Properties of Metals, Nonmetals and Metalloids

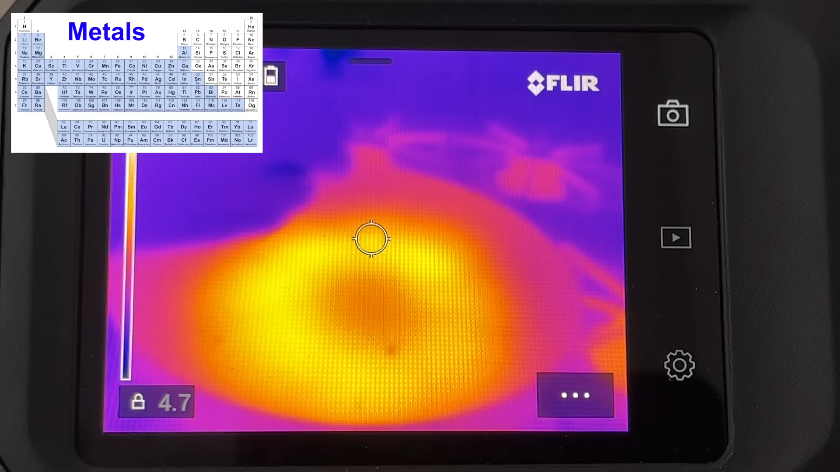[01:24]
Here's a thermal video showing how, as you heat the bottom of the pan, it heats up pretty quickly, but it also goes around and heats up the sides of it since heat can easily flow through the metal.